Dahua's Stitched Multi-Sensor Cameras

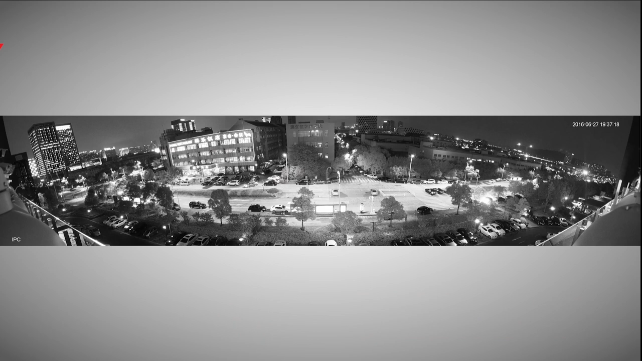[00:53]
The multi-sensor has integrated smart IR illumination providing clear images in dark applications.